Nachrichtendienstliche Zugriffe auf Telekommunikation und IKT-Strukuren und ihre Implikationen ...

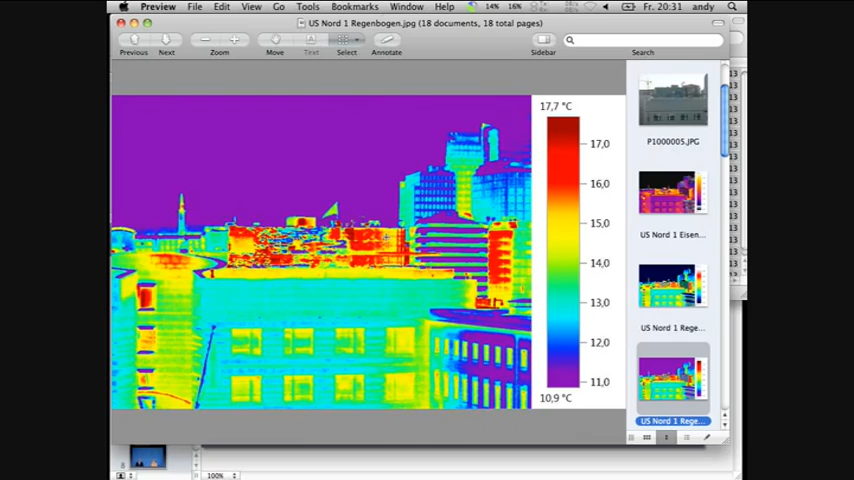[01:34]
On screen: scale top 17.7°C, scale bottom 10.9°C
Das heißt, hier haben wir die Antennen, aber hier haben wir ganz viel Hitze an Stellen, wo eigentlich so etwas Ähnliches wie Mauerwerk ist. Da dürfen wir also die Technik vermuten. Aber das, wie gesagt, war jetzt nur der kleine Datenporno zur Erheiterung.